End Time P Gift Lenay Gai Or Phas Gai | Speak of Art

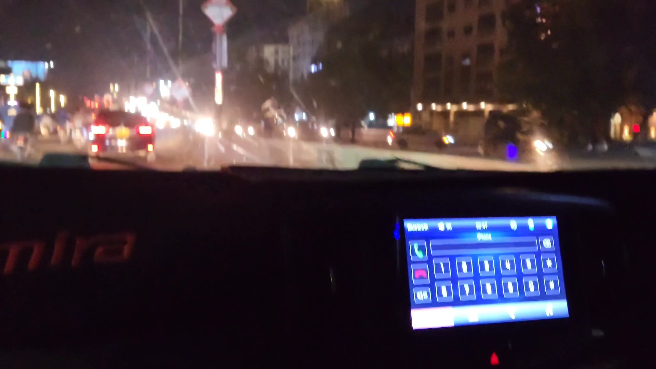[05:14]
now we are going to the house
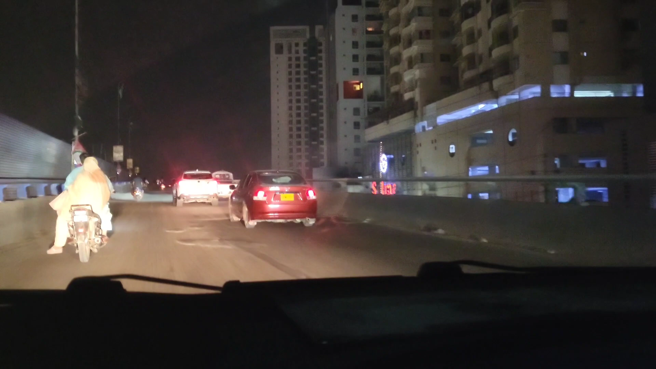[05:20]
so the traffic was very large we have to go back to the river now we are going back to the defense we are going to the house
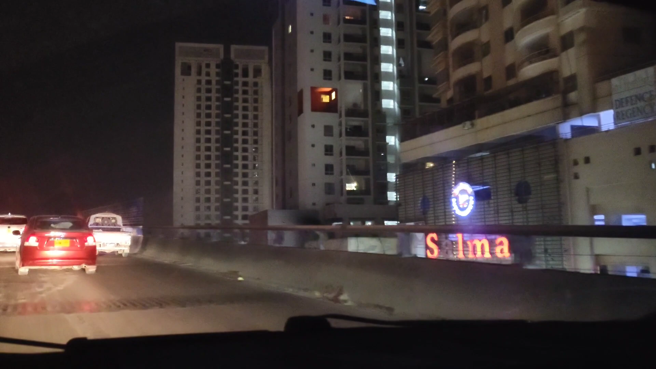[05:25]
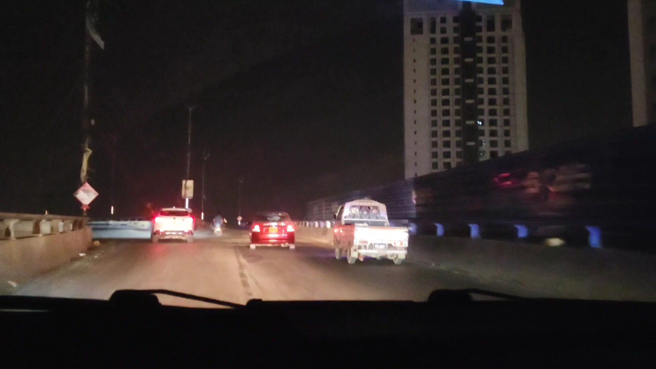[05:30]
let's see this one is open or not we have seen traffic we have seen traffic we can see some view above
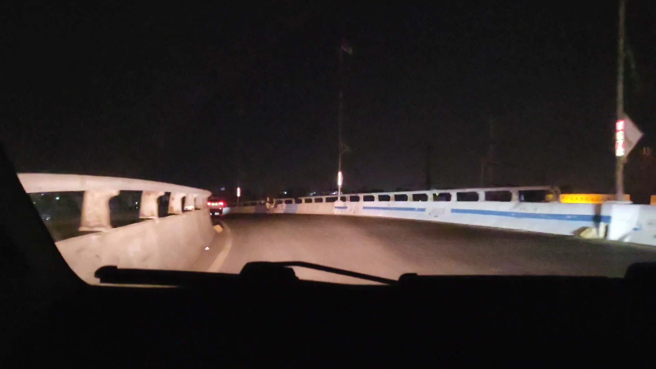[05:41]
you are using your phone oh there is traffic oh there is traffic oh okay it is a bad situation
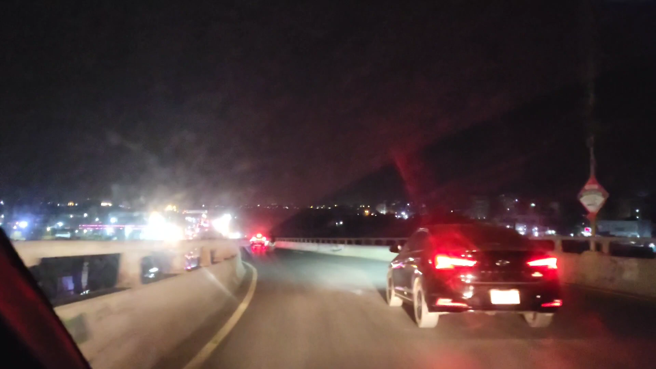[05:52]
let's see oh god oh god let's see we have to go back and we are going to the house because people are going to the house